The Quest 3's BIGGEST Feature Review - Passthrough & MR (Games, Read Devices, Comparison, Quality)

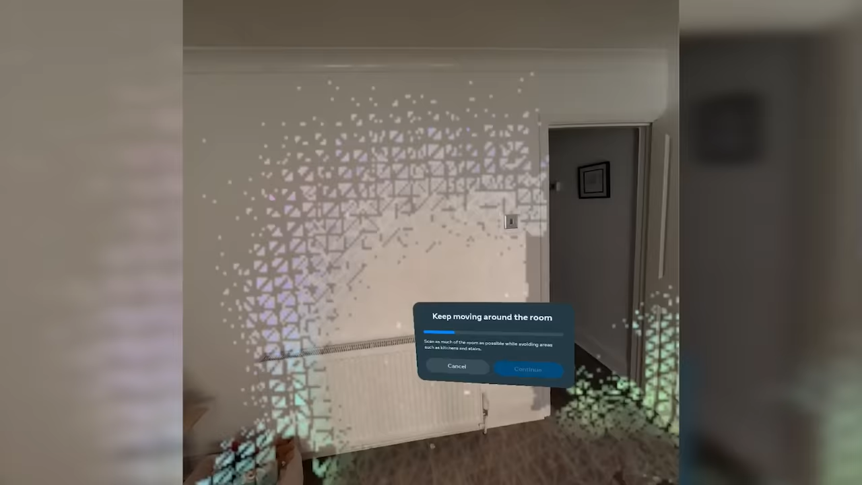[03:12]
You'll see this polygonal visual overlay and overtake the entirety of your room. There is room for improvement here though,
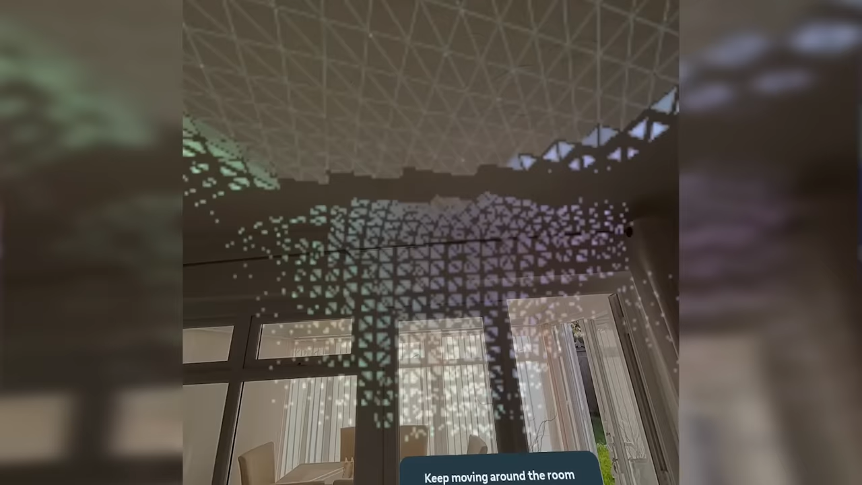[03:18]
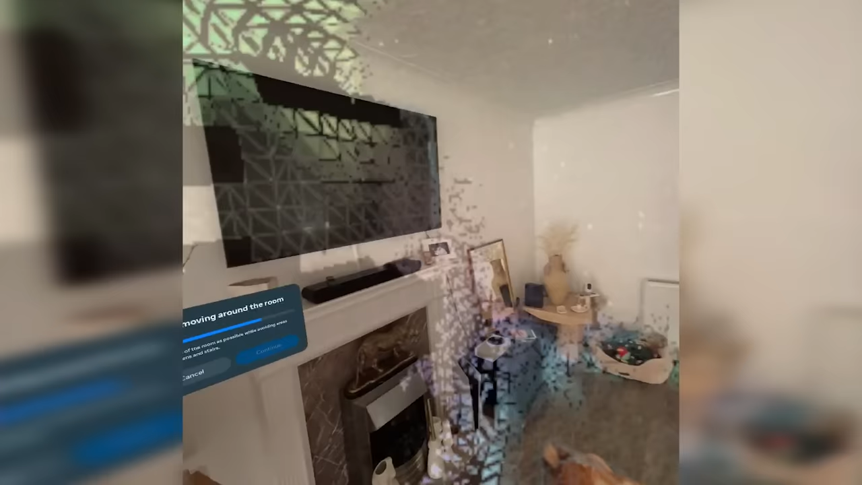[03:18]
because the mapping doesn't adjust in real time, it's not dynamic,
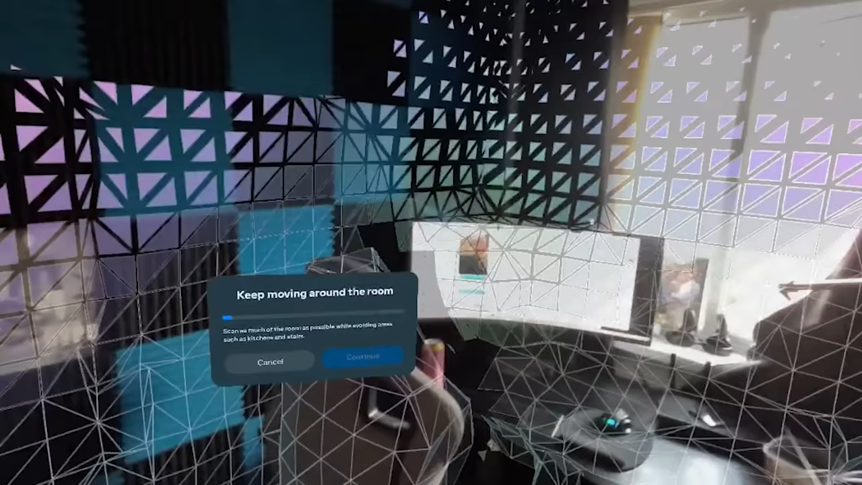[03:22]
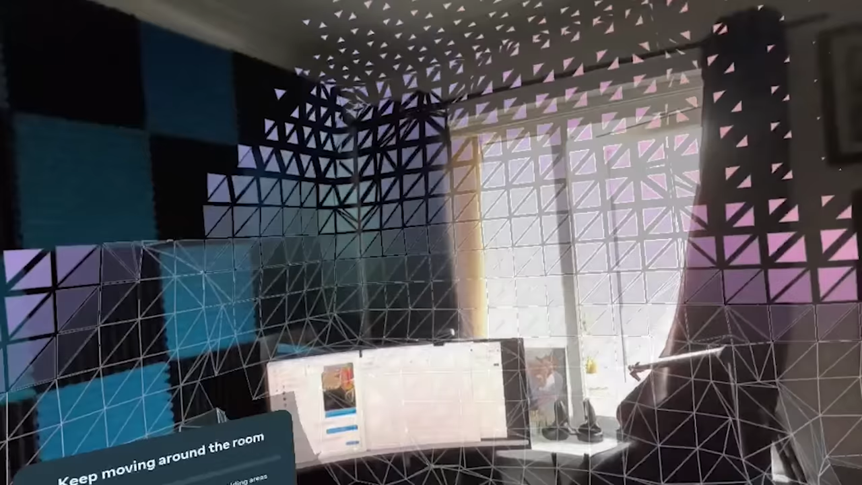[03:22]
so once you start playing a game after you've mapped and you move a chair,
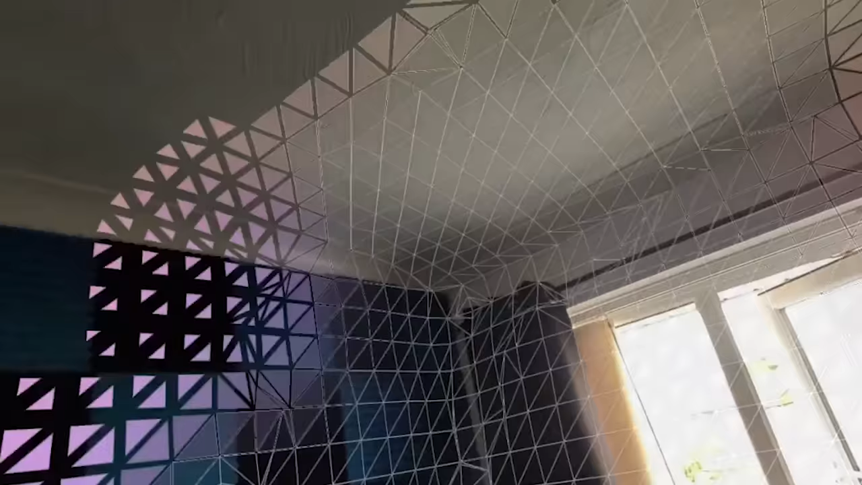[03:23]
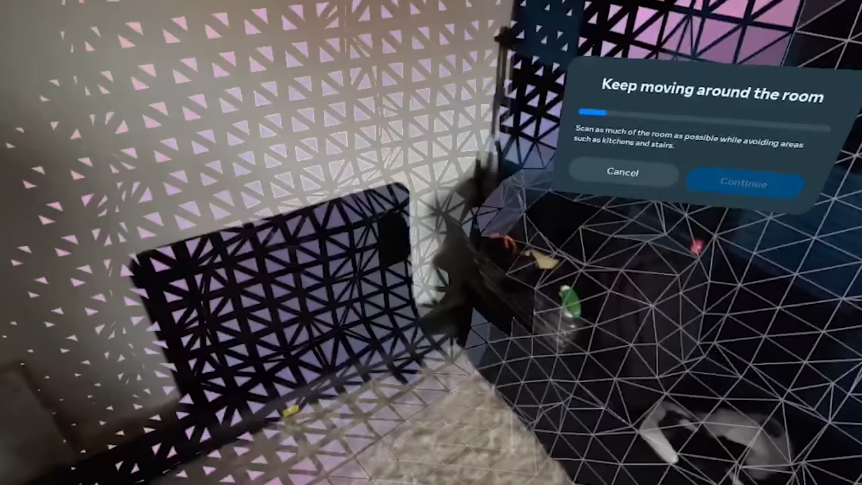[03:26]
the mixed reality content will still think that the chair is in that position and will act accordingly.
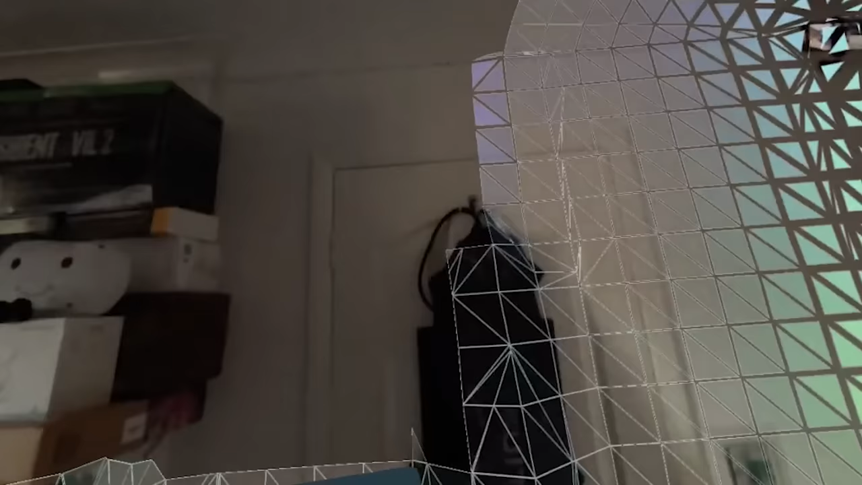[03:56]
It's a bit like if you went over to a table which had plates
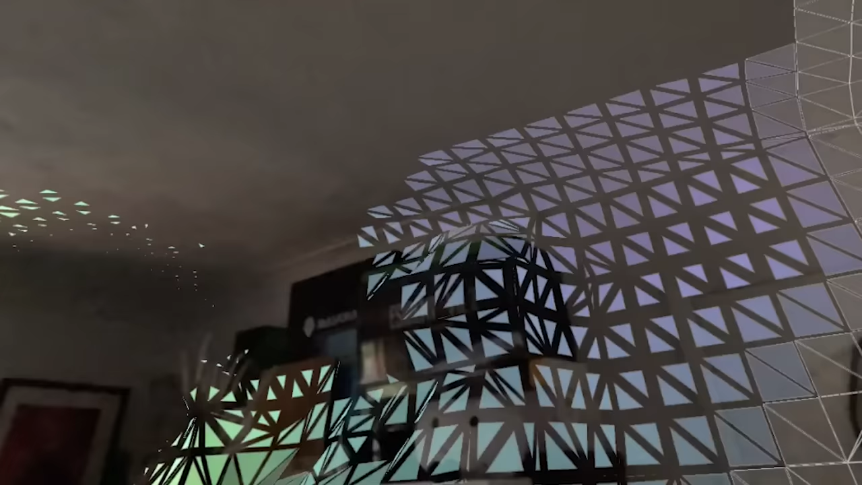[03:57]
and cups on it and you put a really thin blanket over the top,
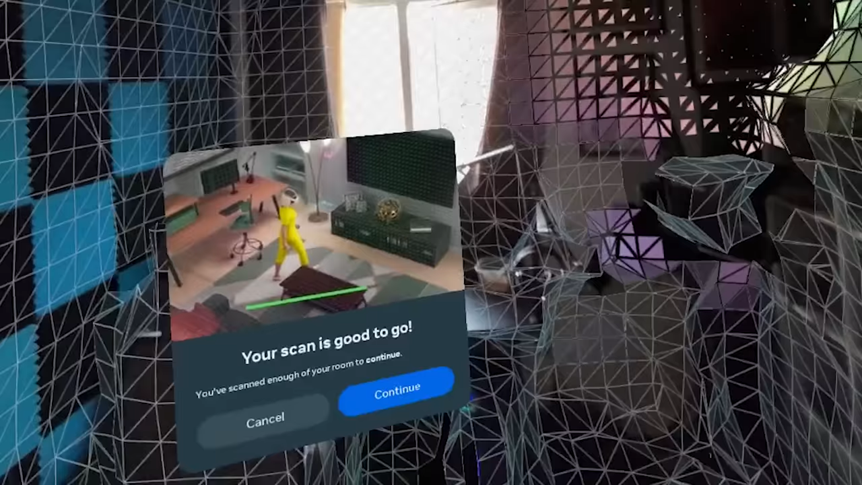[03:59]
those grooves and bumps will end up being your map. I hope that makes sense.